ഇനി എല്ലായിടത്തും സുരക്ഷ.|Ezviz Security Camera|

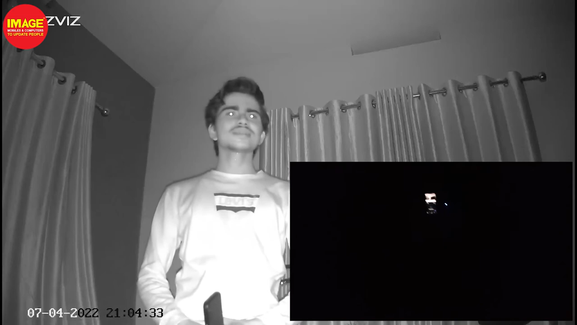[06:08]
ഇതാണ് നമ്മുടെ നൈറ്റ് വിഷൻ ക്യാമറയിൽ നിന്ന് വരുന്ന വ്യൂ. ഇതിന് കാണാൻ നമുക്കിവിടെ ഇതിന്റെ IR സെൻസർ വരുന്നുണ്ട്.
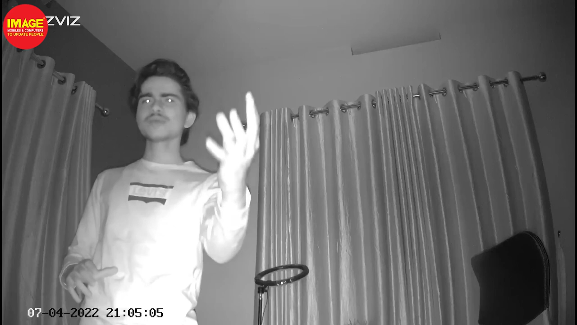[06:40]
എന്നാലും നമുക്ക് വളരെ ക്ലിയർ ആയിട്ട് നമ്മുടെ റൂമിലുള്ള കാര്യങ്ങൾ ഇതിൽ കാണാൻ കഴിയുന്നുണ്ട്.